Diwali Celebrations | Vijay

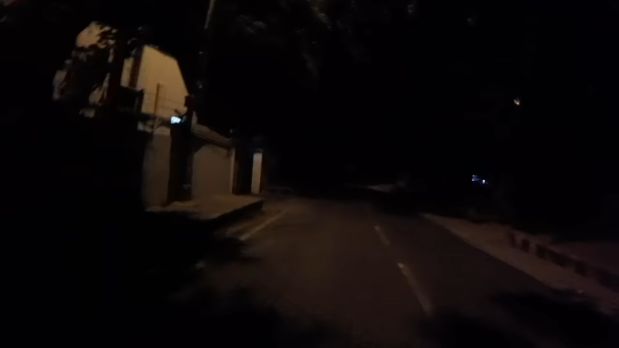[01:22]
time with our family so let's go it's three o'clock in the morning still the traffic